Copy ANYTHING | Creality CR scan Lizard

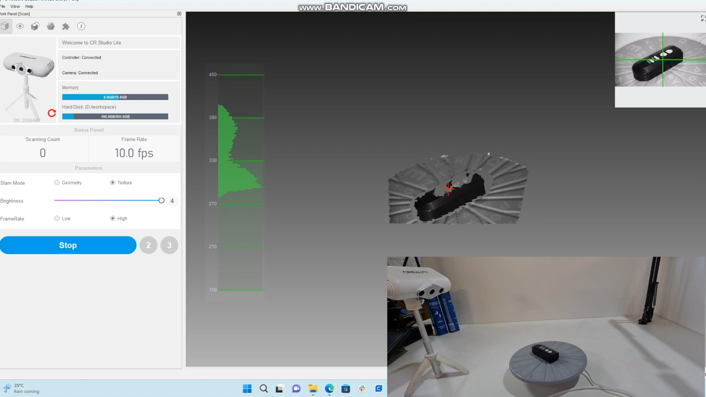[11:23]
we can stop the preview and we can click initial this is the second step now now in our initial that everything that is
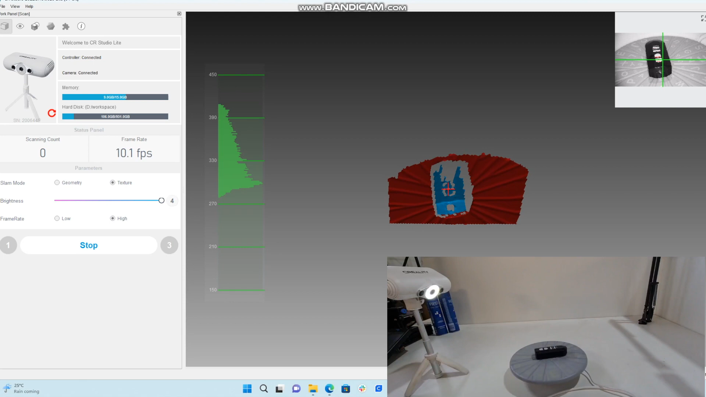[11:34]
red it shows it's going to disregard and everything that is blue is what it's
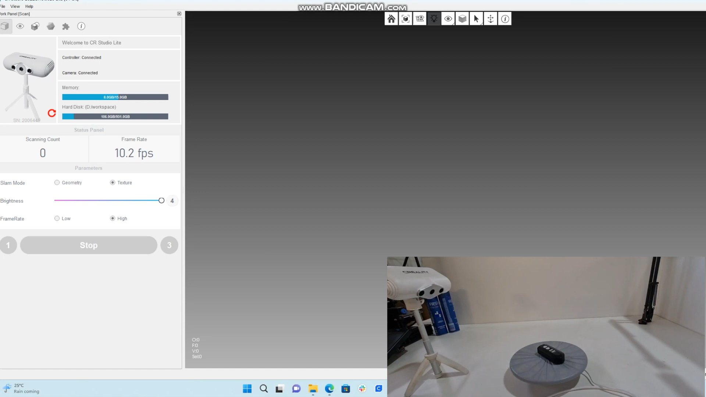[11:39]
actually successfully capturing if we go to our scan as you can see right here there
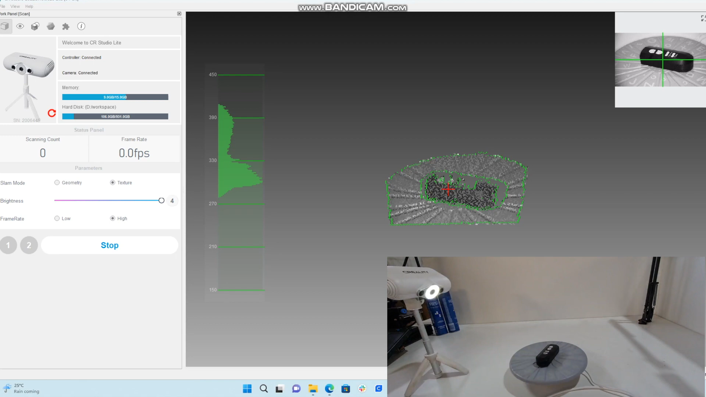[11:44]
it starts and now all these green dots is basically these certain points that is
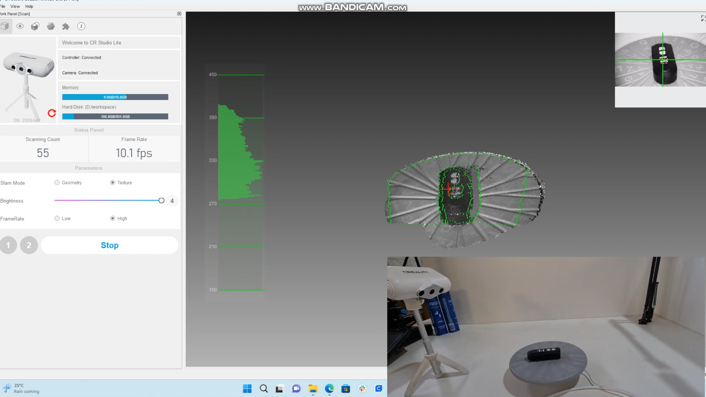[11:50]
building up to create our image as you can see on the left hand side our brightness is on max right now and our other screen on the top right you see that it is very very bright the
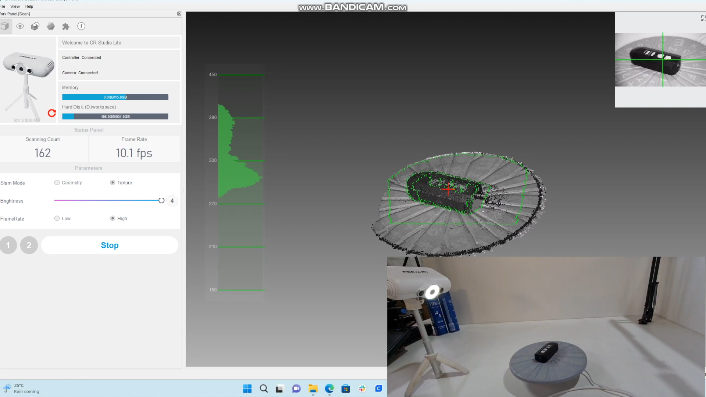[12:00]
brightness is very very important depending on what you're scanning so it's going to be a different setting for each item this is really nice feature here so basically it's building the bed and it's building
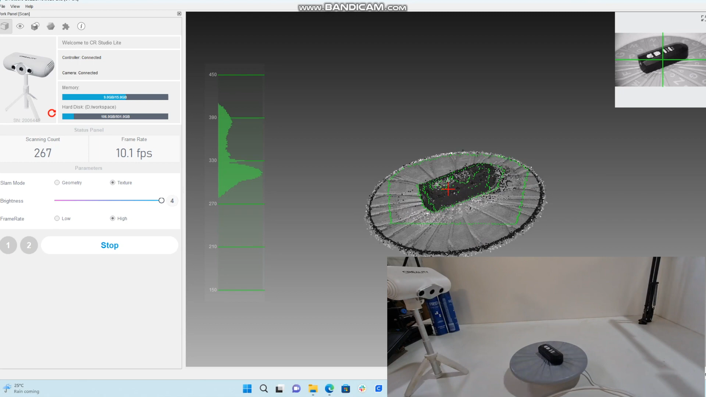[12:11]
the item that we're busy scanning you can see it's even grabbing the buttons as it's doing
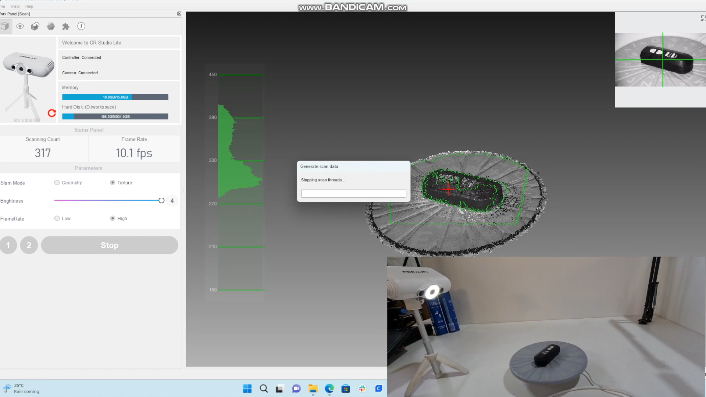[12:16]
this it's going to finish right there and it's going to load in here we have a successful
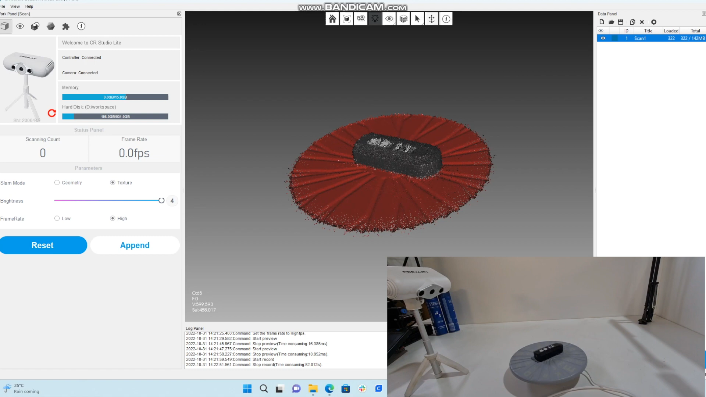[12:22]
scan all the red is now it's going to disregard you see i'm flipping it over because on the left hand
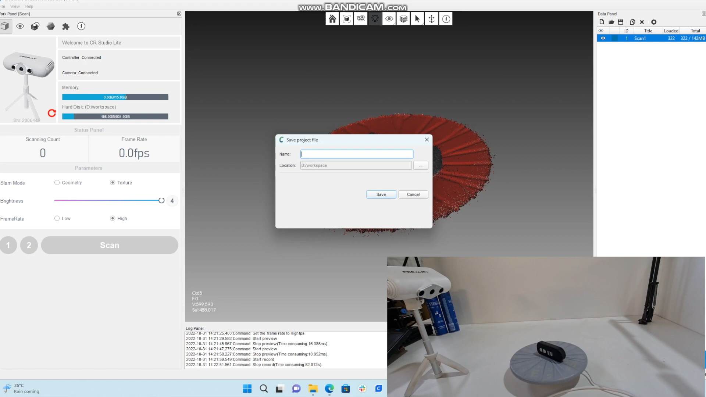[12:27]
side we selected append now what append does you give the file a name over here and
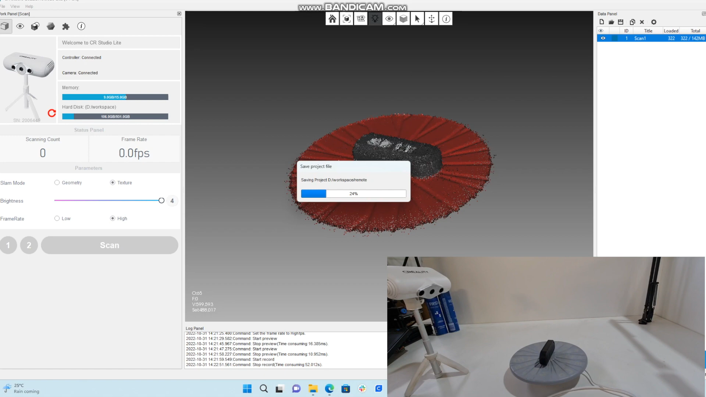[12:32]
append is going to allow you to do a second scan so we flip the remote on its side to get another axis of scanning of this remote over
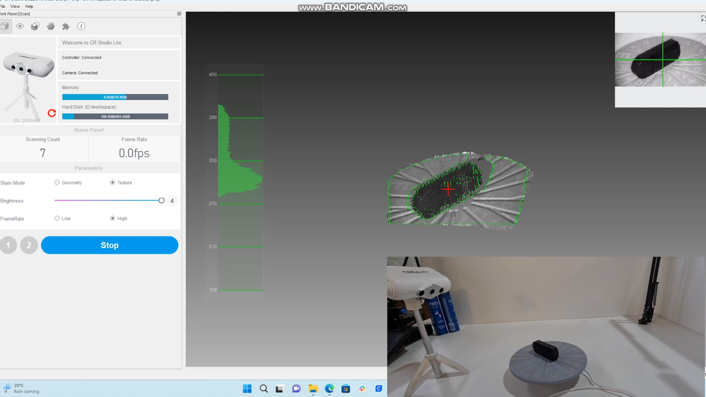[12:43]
here as you can see once again now it's grabbing that remote like i said in the beginning of the video
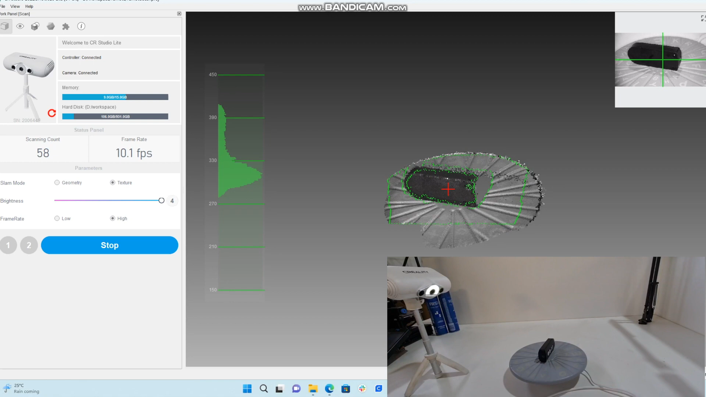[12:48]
the table does not stop turning as long as it's plugged in and like i said i do not see
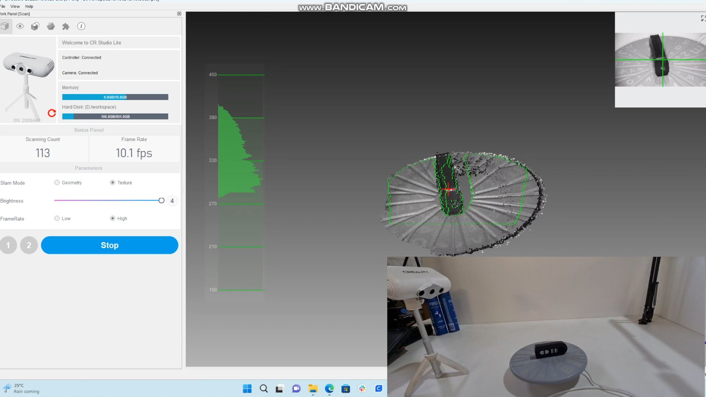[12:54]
any kind of fault or difficulty in the actual scanning because we will see
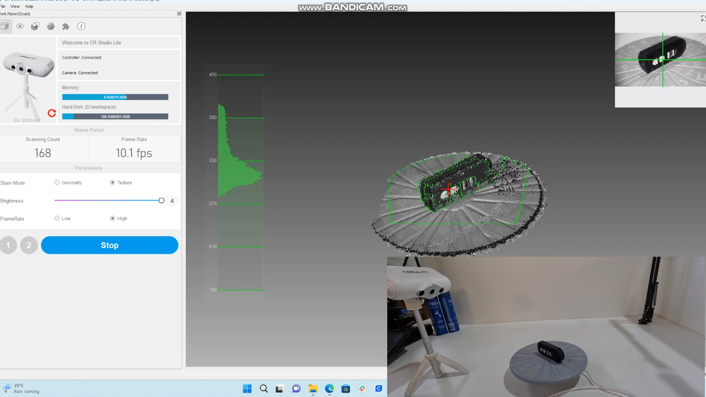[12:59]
in a little bit for now we're getting a very very nice scan over here
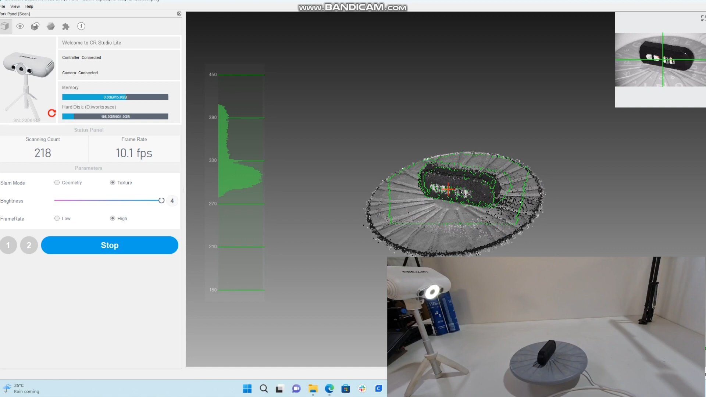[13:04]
once again it's building up the item and the bed what's
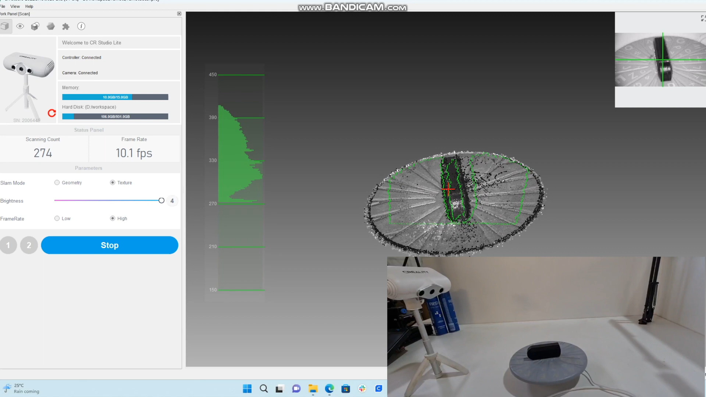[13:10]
nice about the bed with those markings and those grooves it registers that that is the bed and it should automatically remove that for us
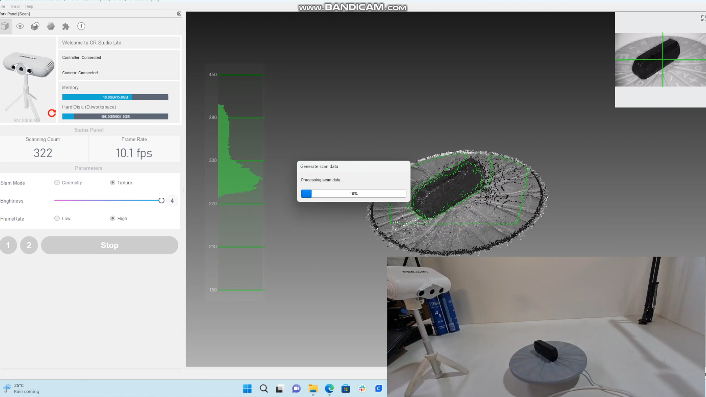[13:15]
and here we are without two scans on the top right you see scan one and scan two right click on scan one and say load scans because you see there right now it says zero so we load them
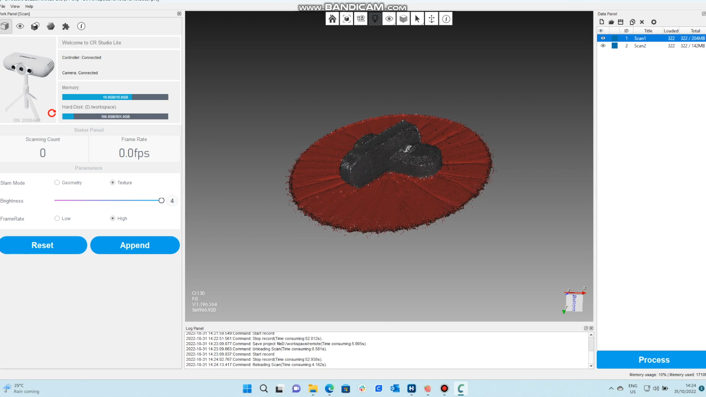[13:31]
both in and as you can see now we have two different items over here in different orientations
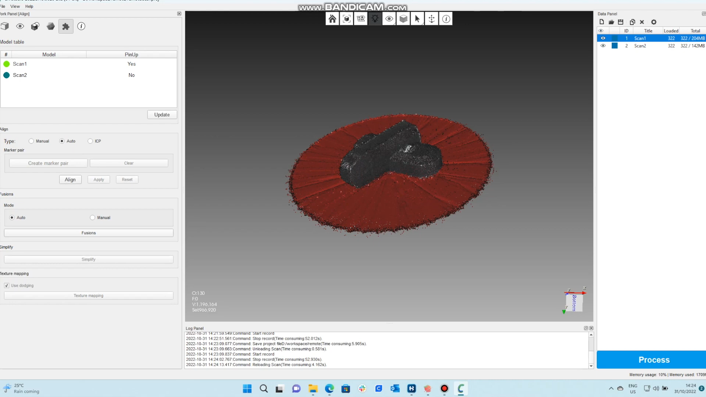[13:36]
what we have to do is go to this menu over here and say create marker pair
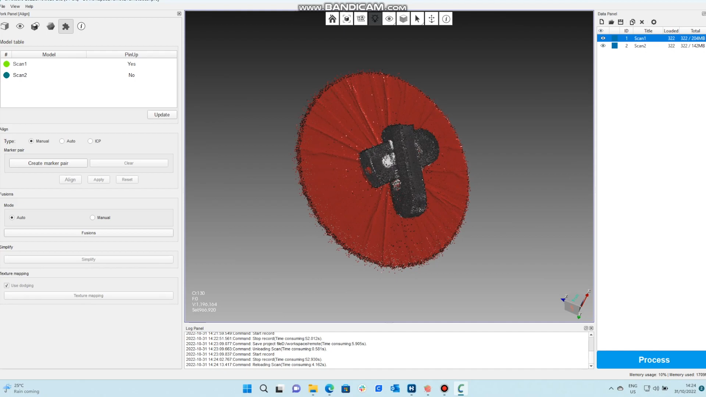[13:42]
use the right click on your mouse and click on specific points here we're using that reflective
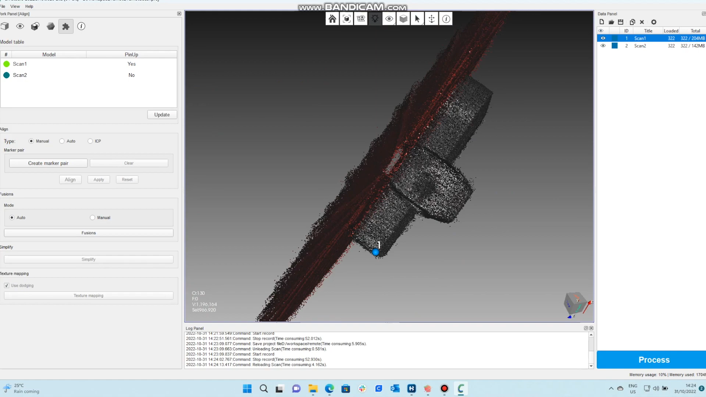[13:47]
beam in the middle and we're going to select over here what this does as we're busy struggling over here what this does is basically as you create all these points and you select a line it'll pull all these points together and if you do this correctly you should get
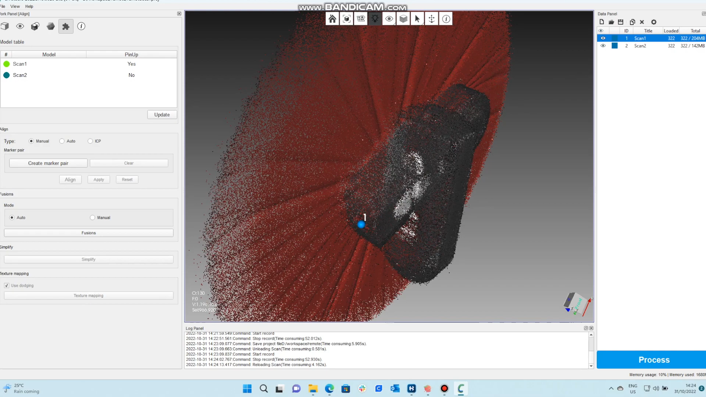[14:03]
a perfect alignment there you see we've grabbed the front of both sides and it's created a line let's grab another side over here
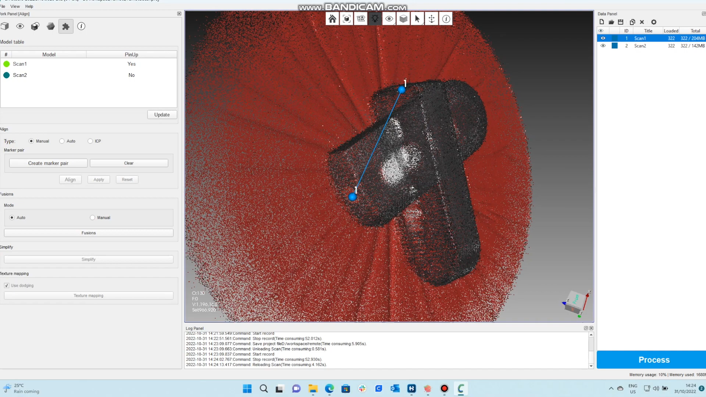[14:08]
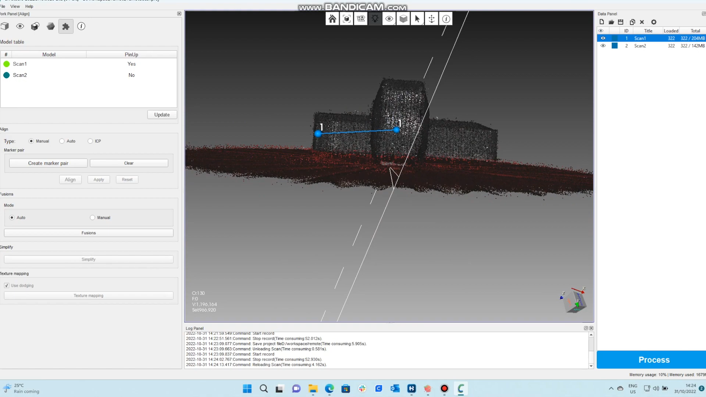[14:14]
so let's maybe go for the bottom side of here let's try and get a nice angle there we go
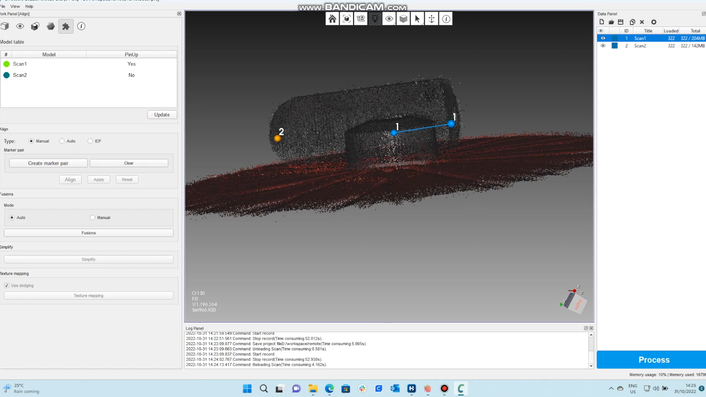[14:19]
on the second one on the second scan over here let's grab that again so i believe that that is quite nicely aligned let's go for one more
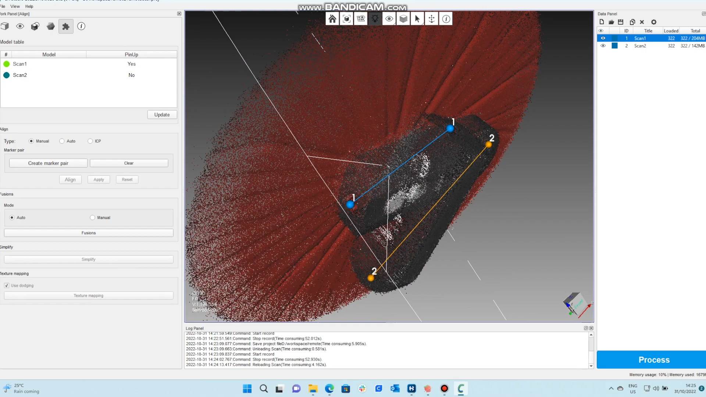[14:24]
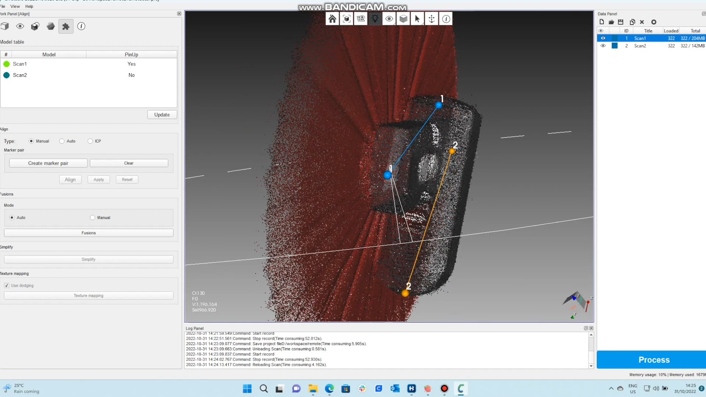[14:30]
collect create marker pair and we're going to go for that bottom button i think that's a nice register point over there make sure that we get it nice and